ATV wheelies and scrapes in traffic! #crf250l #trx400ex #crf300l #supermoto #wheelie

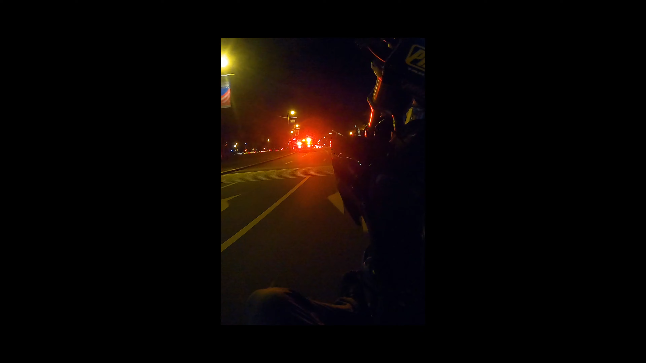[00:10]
They're just all driving in circles. This is so comical. Oh, now he's over there.